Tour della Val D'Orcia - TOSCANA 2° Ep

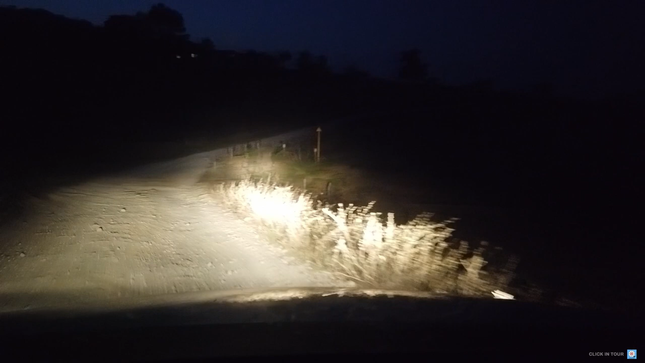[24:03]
Questa è la bellissima stradina che porta, dovrebbe portare al nostro agriturismo, che si chiama la casa di Arianna. C'era una strada migliore, ma era un po' più lunga, sinceramente non avevo voglia.